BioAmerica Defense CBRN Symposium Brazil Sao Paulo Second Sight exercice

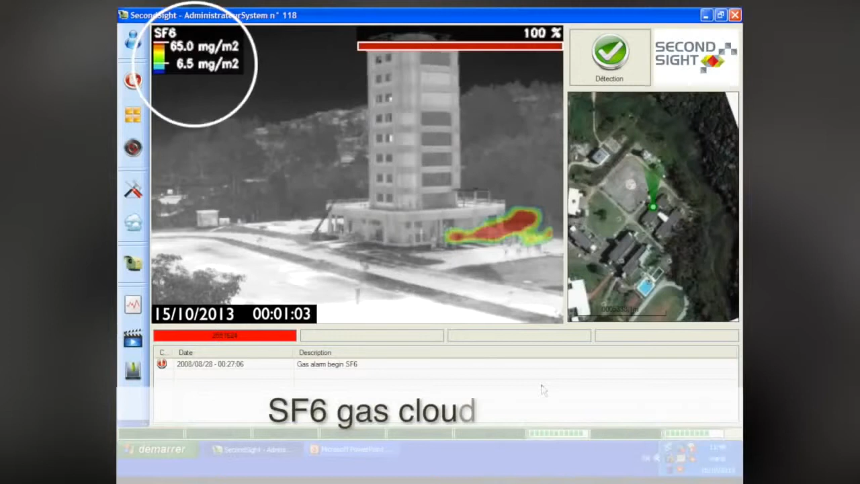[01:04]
A Simulant SF6 gas cloud was released after the explosion. The Second Sight detected and identified it. This detection and identification exemplifies Second Sight's same capability as with chemical warfare agents and other toxic industrial chemicals.
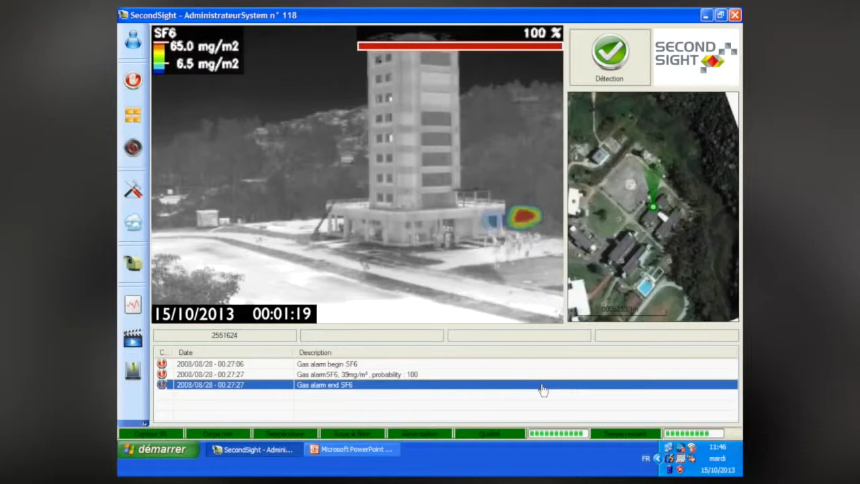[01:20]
Cloud tracking in real-time offers two major critical pieces of information for rapid action.
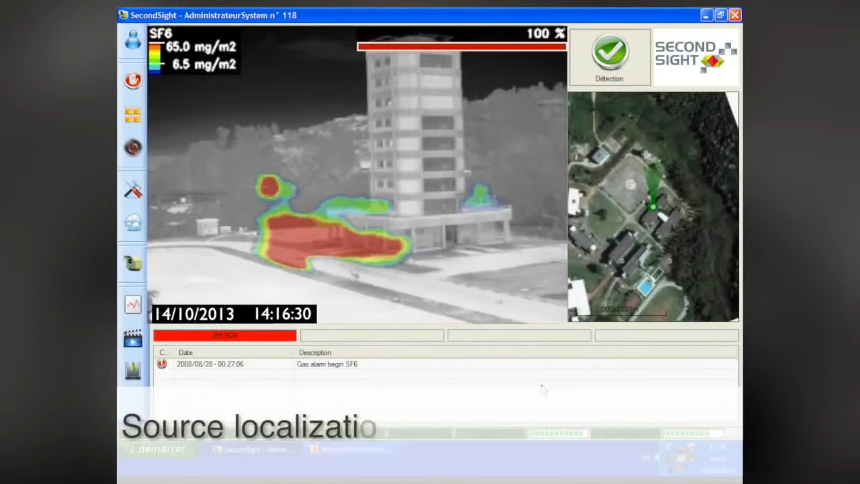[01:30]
First, the source point is known. Second, the direction of the cloud can be followed and thus the contaminated area is known.
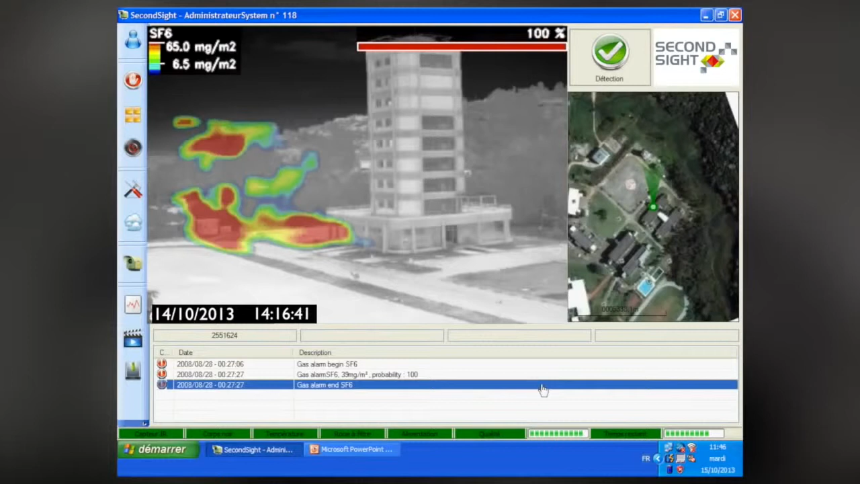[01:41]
Using the latest technology in infrared imaging, the Second Sight provides early warning for immediate action. The City of The denuisely See you afterwards! See you later.